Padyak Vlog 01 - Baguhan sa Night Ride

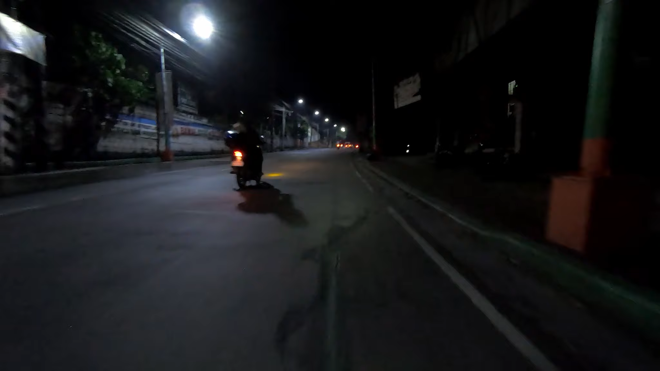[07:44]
Tawag nilang balayad na ahon. Para sa UB, ahon na ito. Grabe! Ahon na ito sa UB!
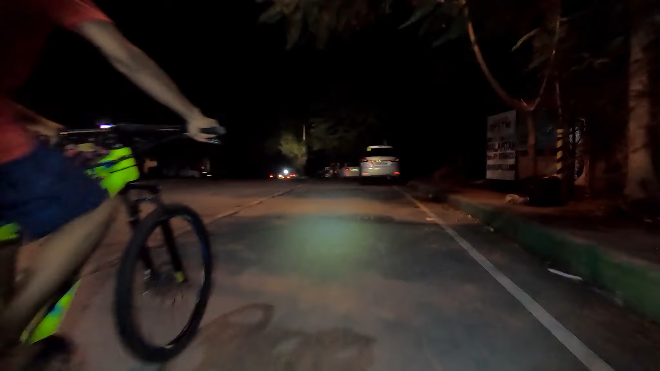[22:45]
eh. Ah, sumablay. Sumablay ang aking cambio. Cambio sa harap. Veterano talagang mga batak ng bisikleta, oh. Grabe, patuhulin. Patuhulin sa ako lang.
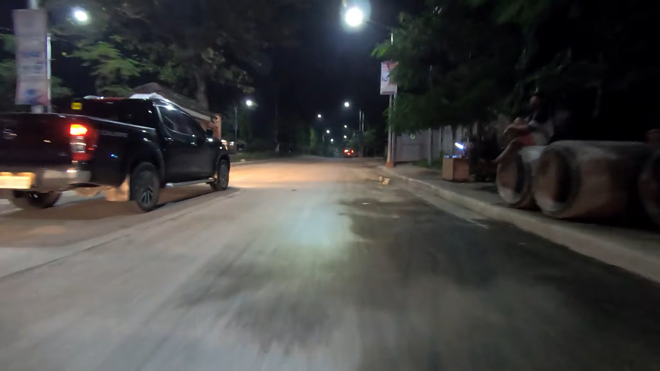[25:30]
Dito sa amin, oh. Ayos ang mga ilaw, street light. Cross chain. Ay, JJ.